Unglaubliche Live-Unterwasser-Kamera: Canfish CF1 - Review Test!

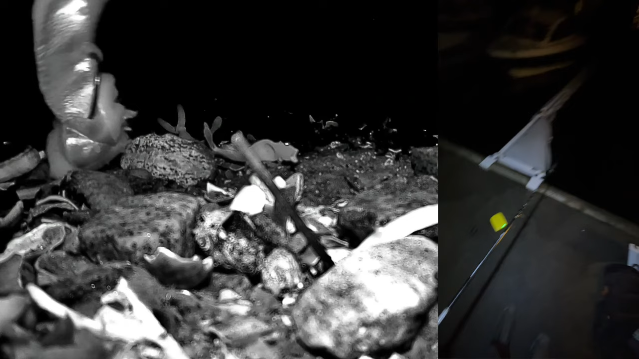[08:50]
Von rechts erscheint ein kleiner Kalmar, der sich dann aus dem Staub macht.
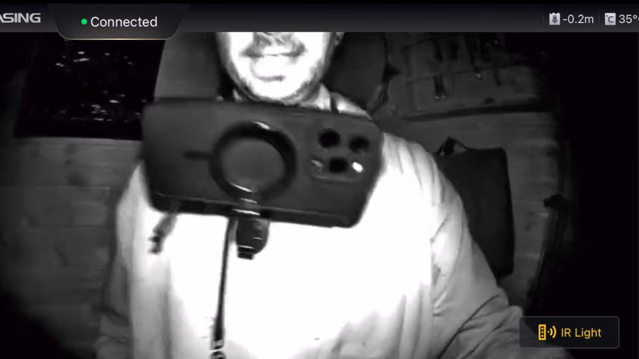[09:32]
Richtiges Infrarotlicht. Das heißt, hier zum Beispiel mit meinem Pulli ist es eigentlich wirklich nur noch stocke-dunkel und trotzdem kann man noch jedes Detail erkennen.
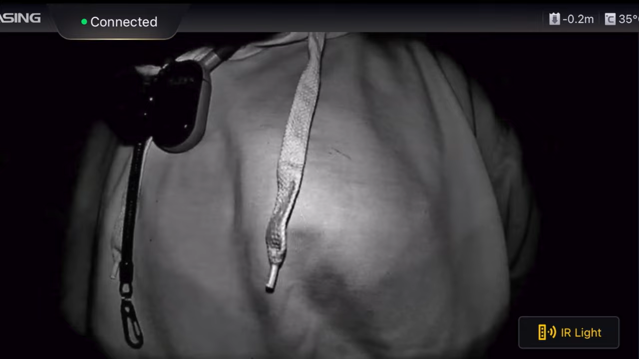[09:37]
Das hier sind die Lichtverhältnisse und das hier das Licht der Infrarot-Kamera.
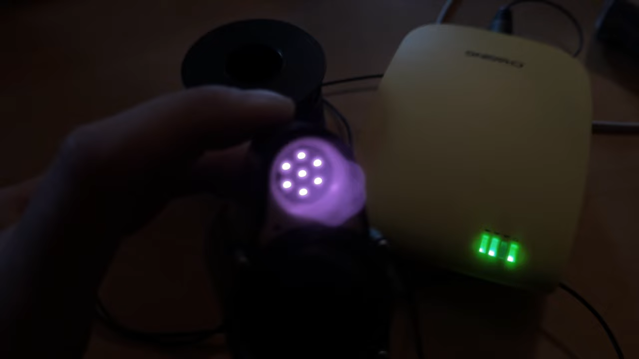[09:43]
Das erscheint uns Menschen, weil wir Infrarotlicht nicht sehen können, lila. Tatsächlich ist es aber eben wirklich rot. Zurück zu den Kreaturen der Nacht.
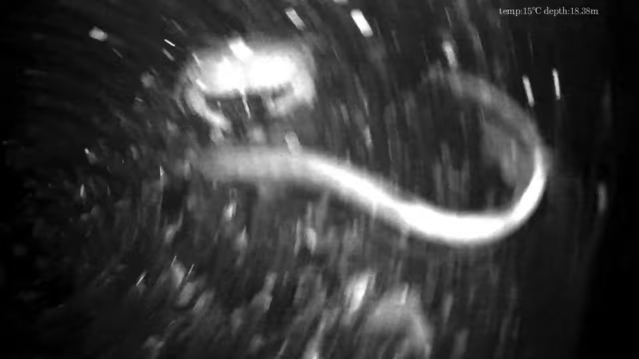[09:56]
Unter dem Pier in über 18 Meter Wassertiefe tummeln sich Taschenkrebse und Katzenhaie.
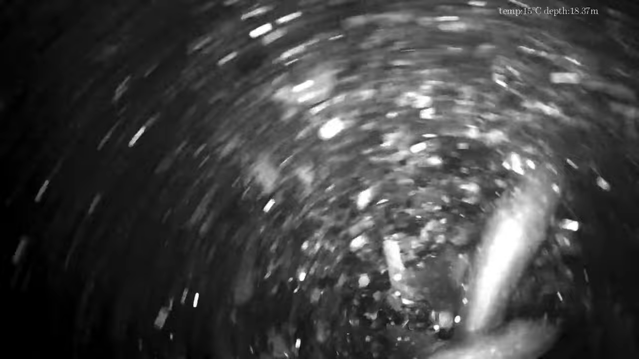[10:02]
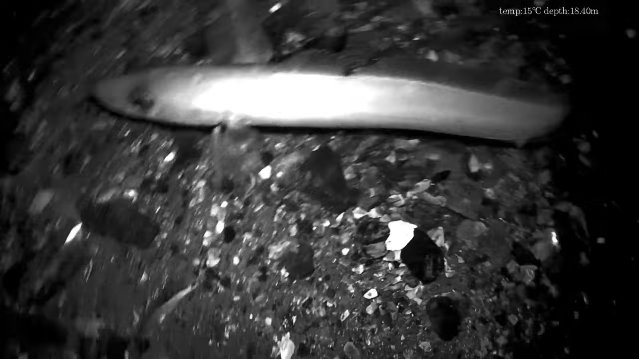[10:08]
Auch der Länge ist offenbar nachtaktiv. Mein Fazit zu dieser kabelgebundenen Kamera.